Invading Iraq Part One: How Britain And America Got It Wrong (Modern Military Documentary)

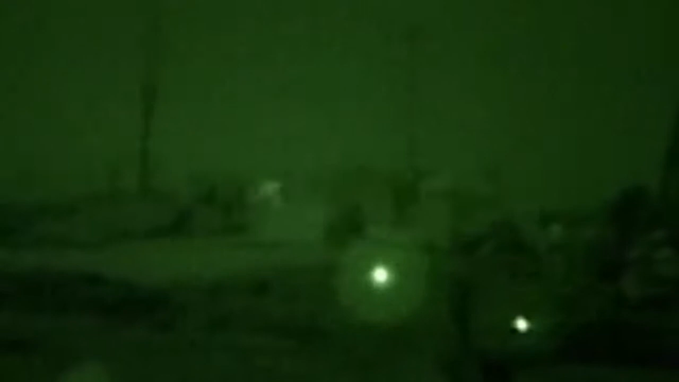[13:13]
This is our first major contact with the enemy that we can actually see now. They're on the ground, they're firing tracer, we're firing tracer.
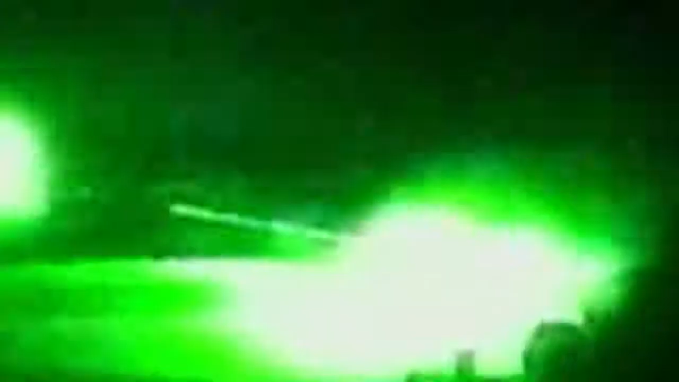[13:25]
It would just walk up to tanks with RPGs on the shoulders, trying to get as close as they could.
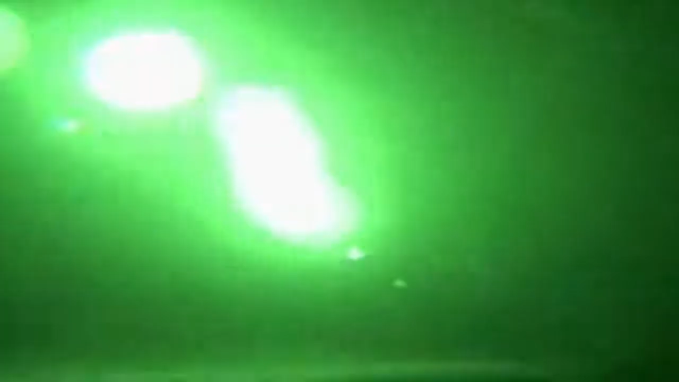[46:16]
There was guys running up and down the road, there's big balls of fire going everywhere, some small on fire. We're still engaging with machine guns, so every time we see someone run across the road, we fire machine guns at them.